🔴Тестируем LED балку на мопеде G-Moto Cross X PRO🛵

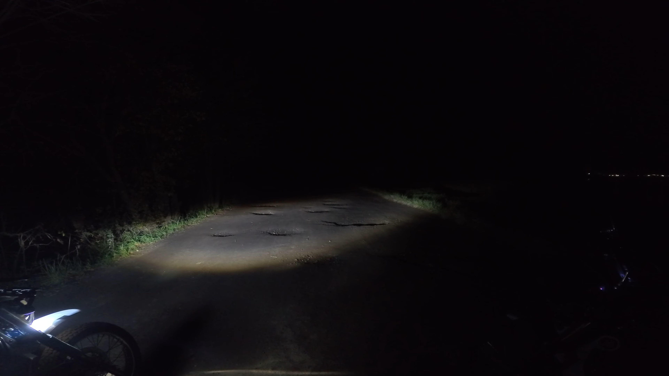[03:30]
6, 7, 8, 9, 10, 11, 13, 14, 15, 16, 17, 18, 19, 18, 19, 18. Ну давай, 2 шага, хоть 20 шагов, что было. 20 шагов, все, вот я. Так, 20 шагов. Ближний свет. Ну, ближний. Сейчас вот фарой. Просто непонятно, виден Игорь или не виден, включим дальний. Так, включили дальний. Ну, я его вижу. Не знаю, ну, скорее всего, камера его тоже будет видеть. Ну, примерно 20 метров, да?
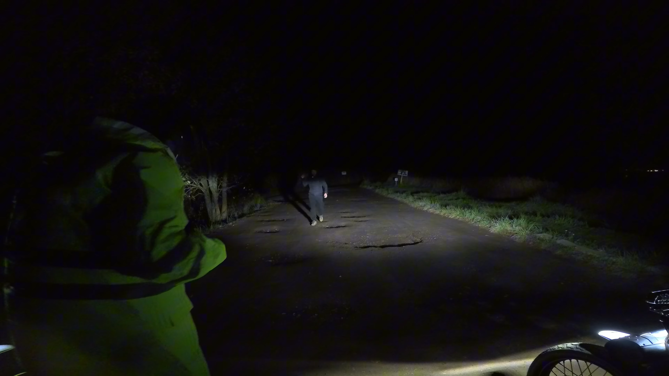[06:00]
Где вот этот знак, это уже 50. Дальний 50, да? Да, а тут где-то 30. Вот давай, вот я отхожу. Давай. Сейчас проверим, как у Андрея его куртка светится.
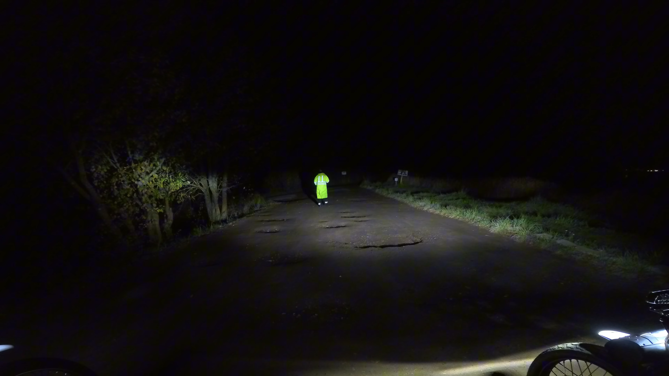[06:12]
Но у него очень полосы и на ногах. Полосы 30 метров. 30 метров. А включи, Игорь, штатный свет. Давай, сейчас. Вот штатный. А теперь включи нужный свет. Какой? Ну, дополнительный. Вот за дополнительный. Слепит, но не критически. Не, ну слепит, ну не критично.
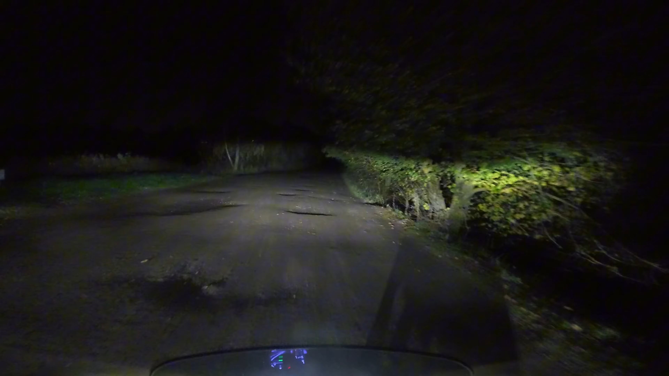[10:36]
Вот сейчас я еду с ближним и с дополнительной фарой.
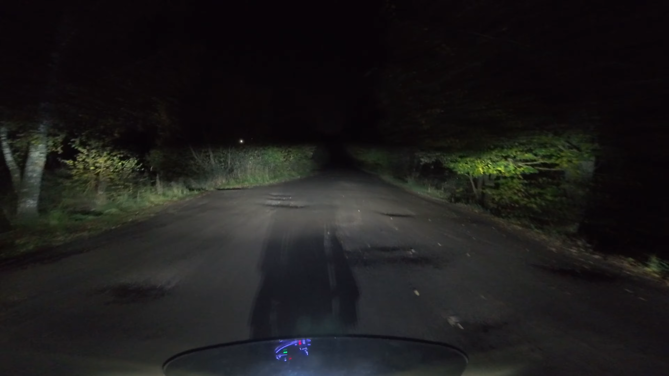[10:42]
Давайте просто на ближнем проедем. Вот просто на ближнем еду. Надеюсь просто, что камера будет передавать все эти моменты. О! Какой тут... Вот сейчас мы и посмотрим, как мы его будем видеть с дополнительным светом. Вот, смотрите, как сразу.